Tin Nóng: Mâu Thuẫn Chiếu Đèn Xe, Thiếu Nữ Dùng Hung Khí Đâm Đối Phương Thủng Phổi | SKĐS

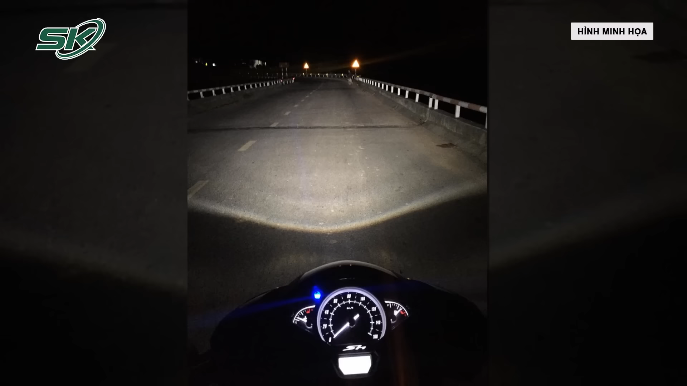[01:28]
xã Tân Lập, thì chị Nguyễn Xuân,
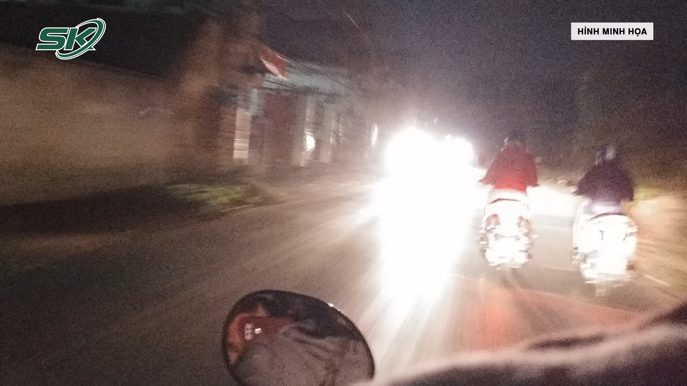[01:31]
TH, sinh năm 2005, ngụ xã Tân Lập, lái xe máy ngang qua, đèn xe chiếu vào mặt về. Lúc này, Vê nói, đèn xe sáng quá thì giữa hai bên mâu thuẫn, dẫn đến cãi vã.